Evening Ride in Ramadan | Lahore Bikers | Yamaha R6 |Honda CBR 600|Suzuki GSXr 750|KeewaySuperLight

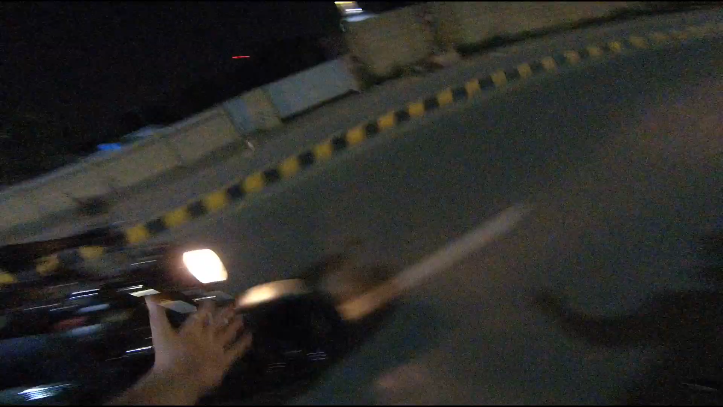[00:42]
That is it guys, on a supper,
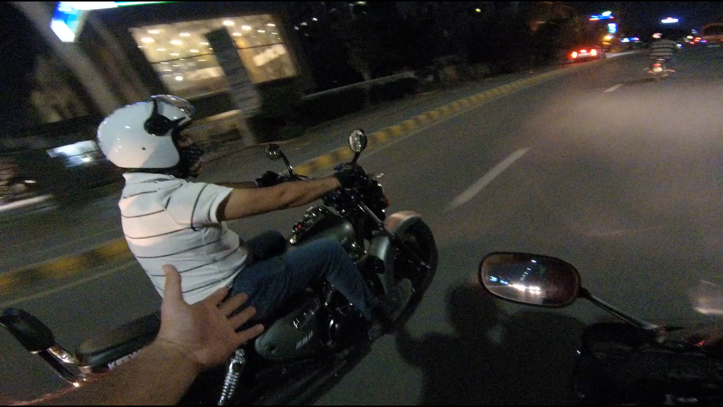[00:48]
midnight ride man, right after the study, yeah man. So, Timal bhai, we are coming back to a McDonald, suppose that we don't have a ride in the Moti,
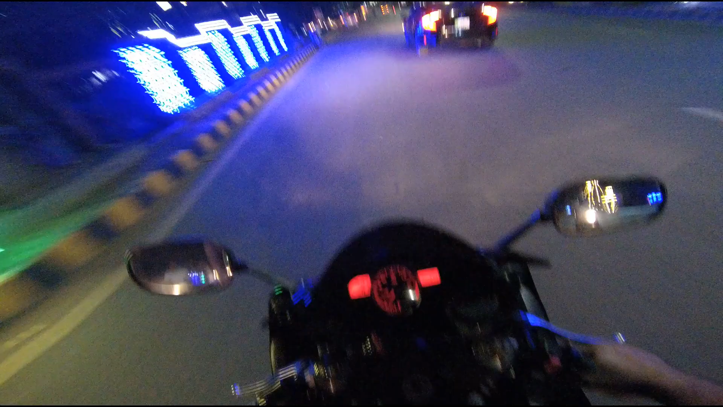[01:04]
so let's just make a short ride with Timal bhai and a half.